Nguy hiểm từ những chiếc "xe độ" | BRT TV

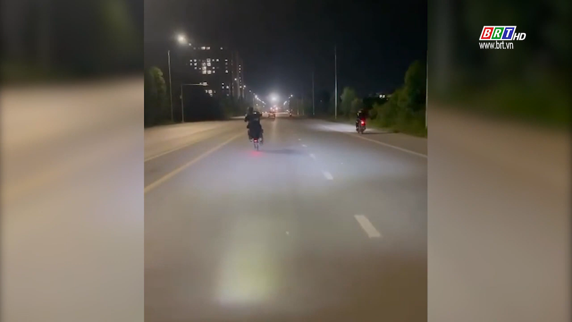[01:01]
hàng 3, nẹt bô ẩm ỉ, rú gà, làng nách.